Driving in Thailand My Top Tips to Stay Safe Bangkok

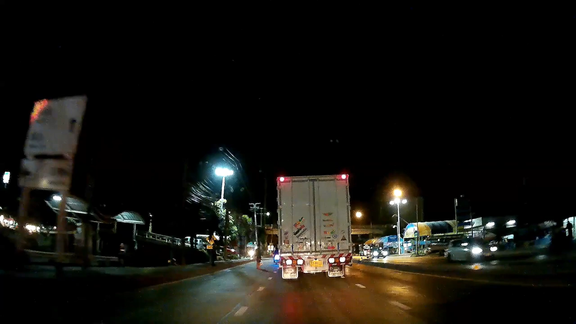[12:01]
Here we've got another idiot who's no crossing and he wants to cross the road. He's actually standing on the road. And another girl standing in the middle of the road.